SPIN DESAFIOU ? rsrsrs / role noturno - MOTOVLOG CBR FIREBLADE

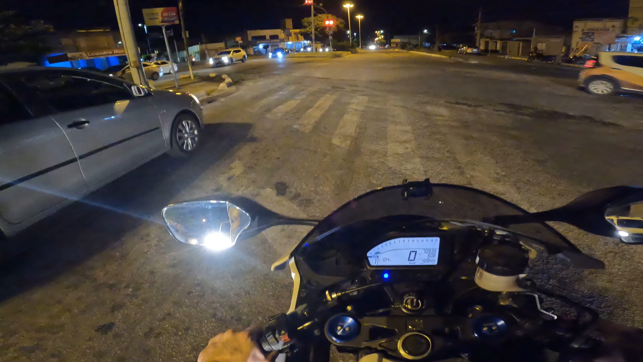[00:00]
Rapaz, a tal da luz alta me incomoda, meu amigo, tem uma moto aqui com luz alta, olha aí doido Xiii Maria, é pra cegar qualquer um Eita, spin desafiou É pau na spin, rapaziada
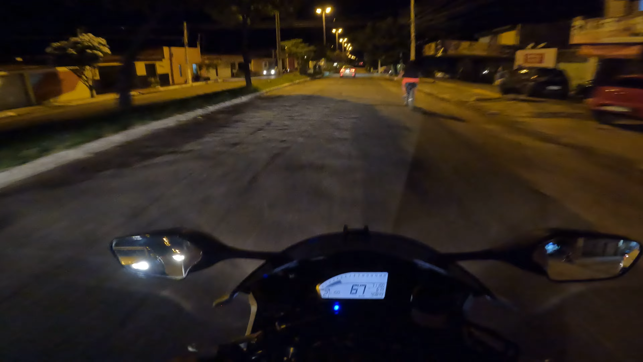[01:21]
Corolazinho Vamos passar Agora abriu a válvulazinha Esse escapamento original, rapaziada, ele tem duas saídinhas Quando eu tô andando normal, ele usa saída menor Dependendo do RPM e da velocidade, aí ele libera Ele libera outra saídazinha, ela dá um rompozinho mais Você escuta ele encorpando Faz um
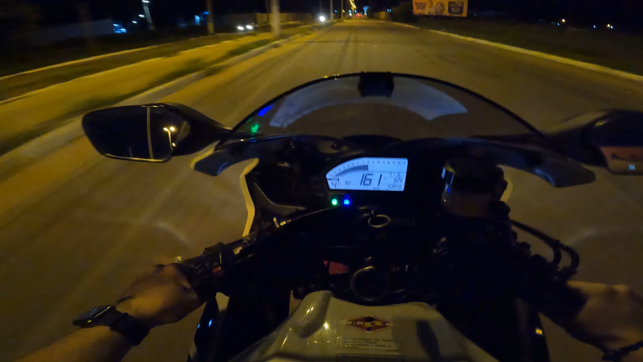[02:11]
Engraçado demais, esse escapamento original Não Faixa da esquerda não, bebeçado meio Vamos filha Ó, dormindo na esquerda
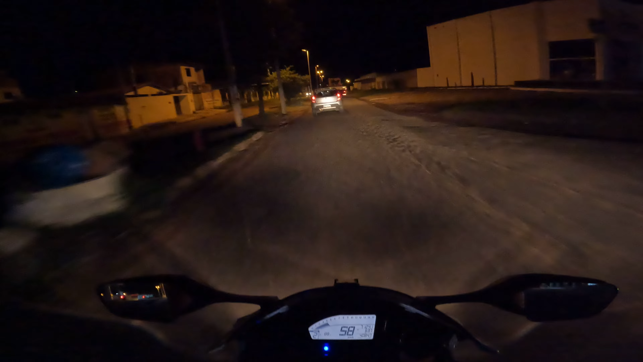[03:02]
Aposto Quer ver? Veja atenção Hum Não Graças a Deus Ai do meio Porra Vai guardar esse caminhão Lá na firma Caralho Bora no módulo curvas Velopro Alan Alexandrino Uau